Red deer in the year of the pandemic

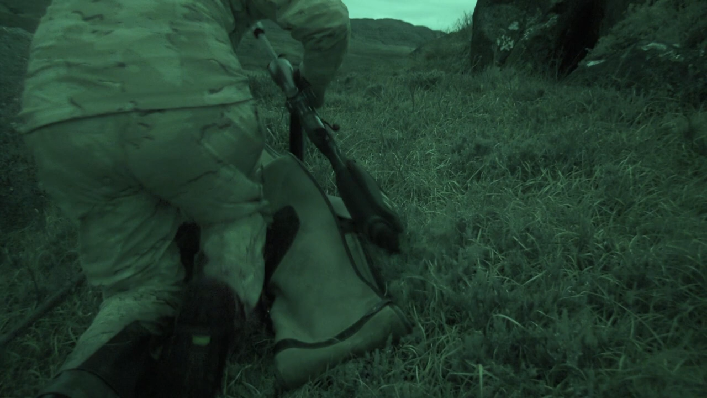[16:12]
Neil is finally catching up with those deer.
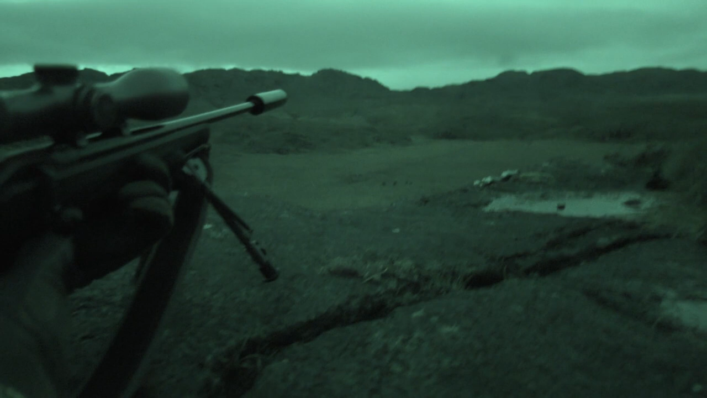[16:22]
There's a really strong wind, but he deals with tricky conditions every day. There's two stags at the end. Yeah.
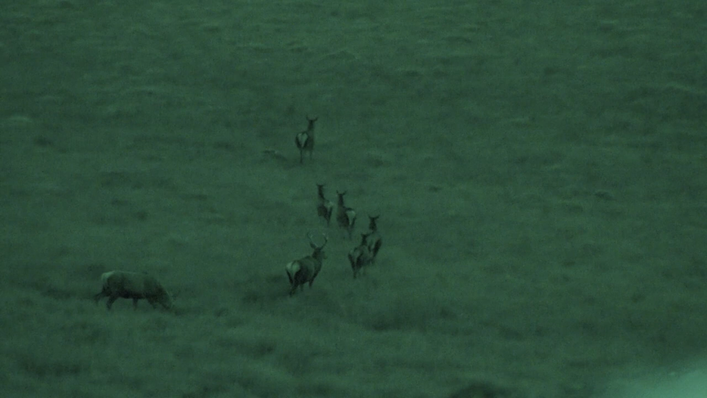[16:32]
They're all backside onto me at the moment. She's heading back the other way now, there isn't. Yeah.
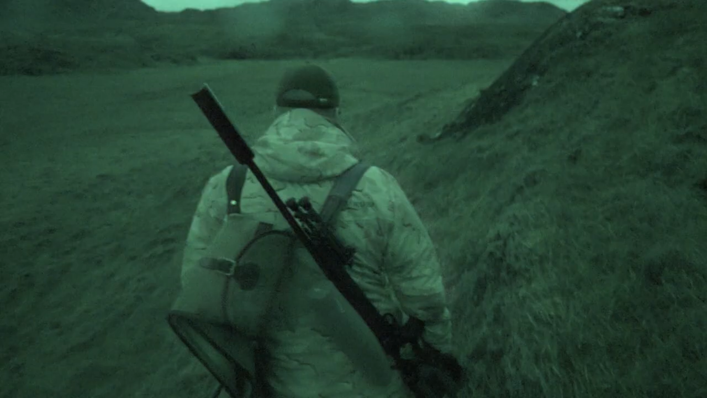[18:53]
But that demonstrates the scope and that perfect one. Low light. Yeah, low light.
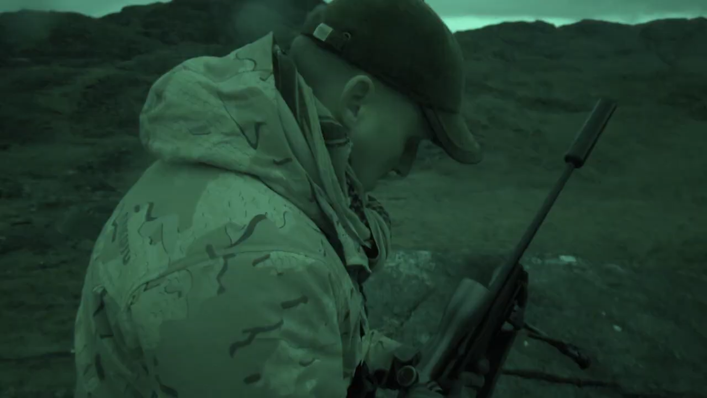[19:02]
So I'm quite chuffed with that.
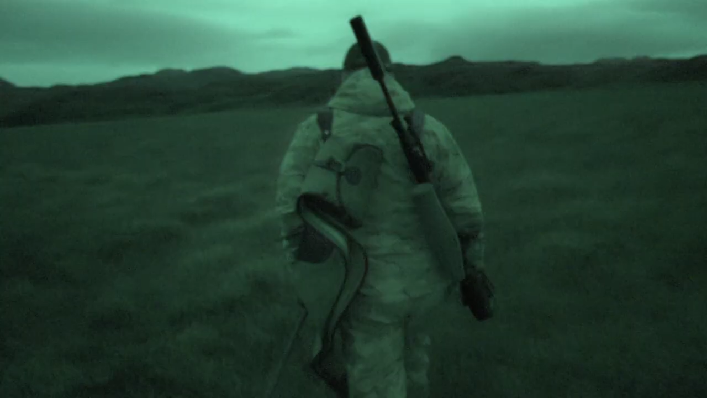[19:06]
Land. So she's something we can't see because she's lower than ground level with all the grasses.
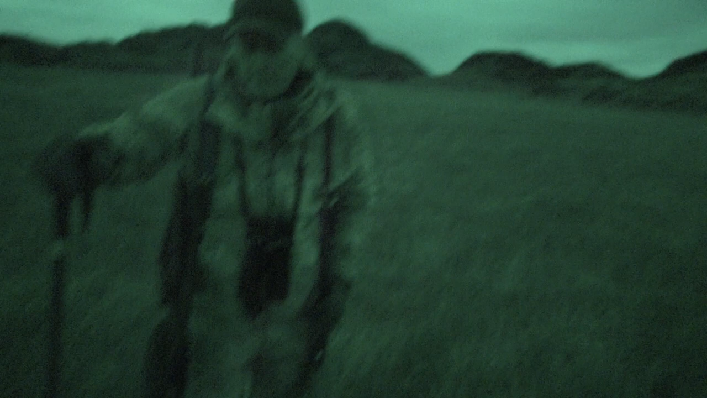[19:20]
How the hell did you find her? Right. So what we did is we took a white mark. You see the rock on the skyline? There's a white mark on the rock face at the top.
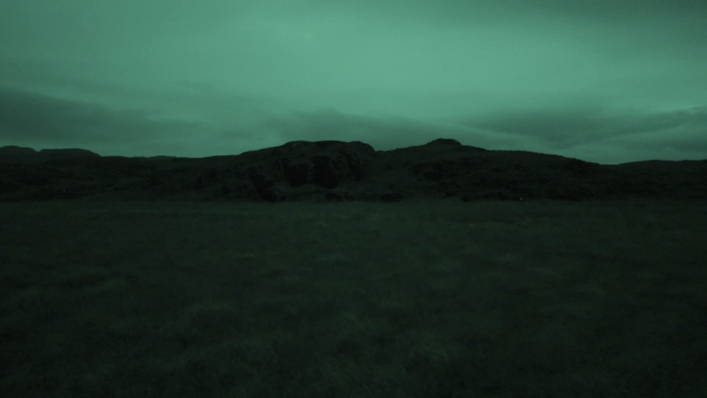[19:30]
Right. Okay. And then directly at your back, there's a small nolly with a flat rock on the top. And behind you is a rock with two white marks on it. Straight behind my back. Oh right, yeah. See it there? So what I do is I triangulated her between the three points. And then made my way for where all three lined up.